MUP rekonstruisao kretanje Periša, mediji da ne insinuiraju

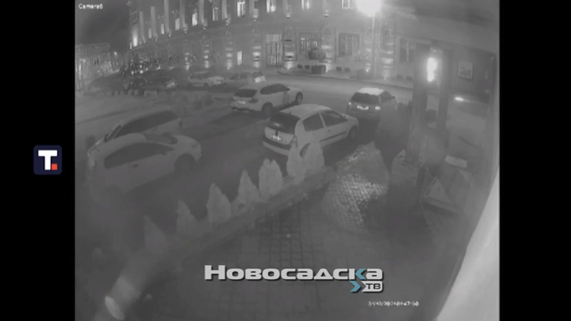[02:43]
Ka u uglu Travnički i braće Kresmanović. Ovoj ulici će biti više kadrova iz različitih uglova.
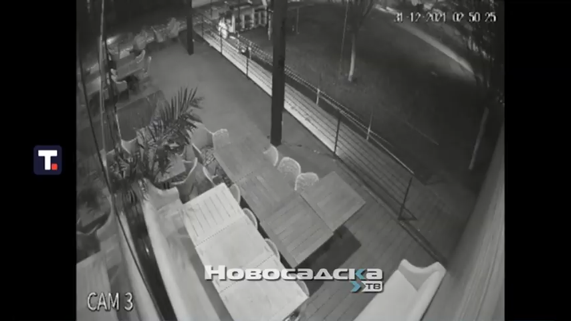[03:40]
Sljedeća lokacija gde je on uočen, restoran Savanova na promenadi. Napominjem, utvrđujem da je vremena na restoranu pomereno za sat vremena zbog letnjeg i zimskog računanja vremena nije promenjeno vremena na resiveru.
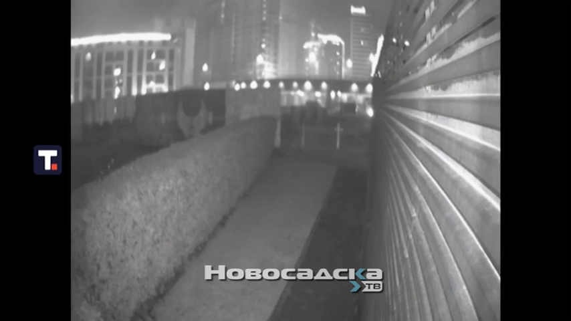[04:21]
I nastavlja kretanje ka šetalištu i reci. Ovde je reka Savanova i šetalište. Mataj dolazi do reke.
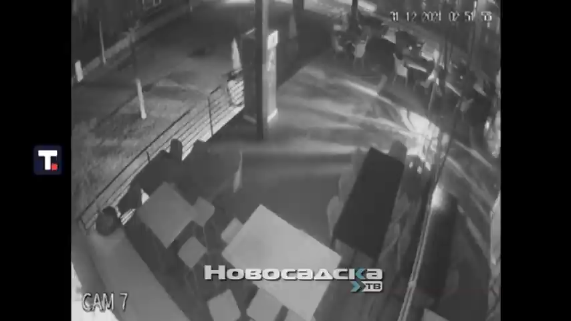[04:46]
Daljem radom nije uočen u bilo kojim drugim delovima grada šetalištem uzvodno ka centru grada ili njegov povratak na trasi kretanja.